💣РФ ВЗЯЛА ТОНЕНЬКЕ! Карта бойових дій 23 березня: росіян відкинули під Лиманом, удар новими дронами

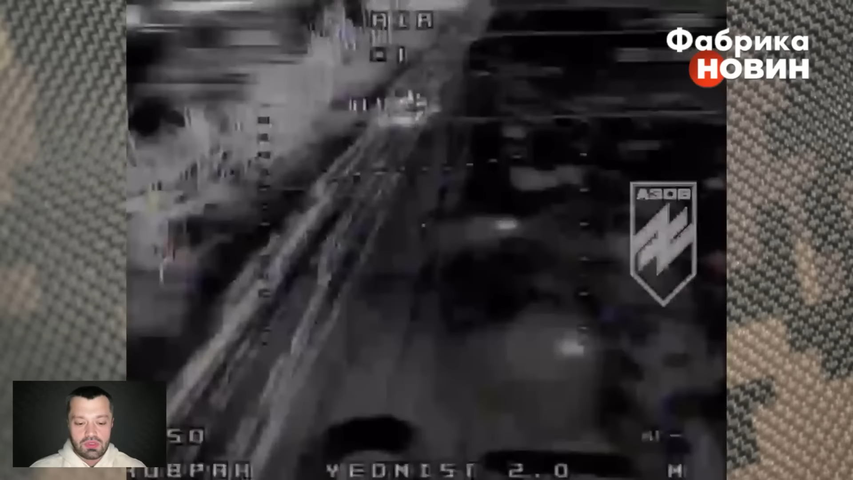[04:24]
Тепловізійне спостереження, нічником, що ми бачимо, що по ночах бригада азовців, а конкретно рода ударних безпілотників цієї бригади Нацгвардії, вони задають ураження так само ворожій БМП.
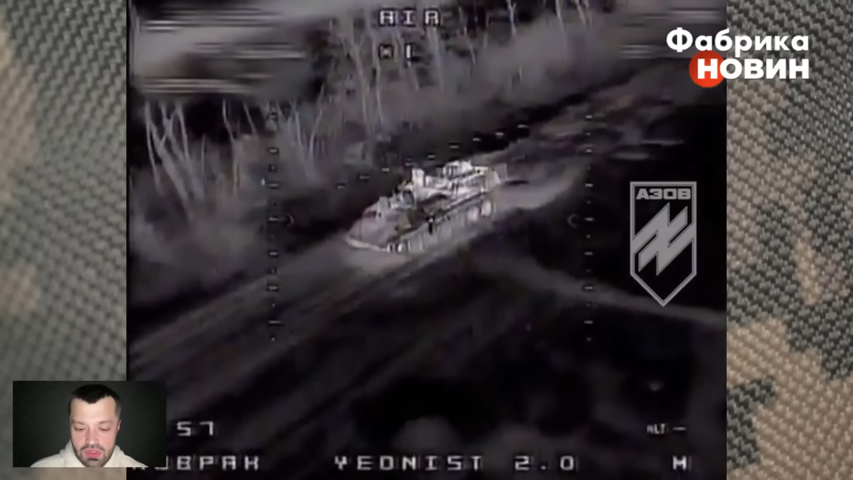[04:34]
Це справді унікальні кадри одного із перших таких застосувань тепловізійних ФПВ на фронті.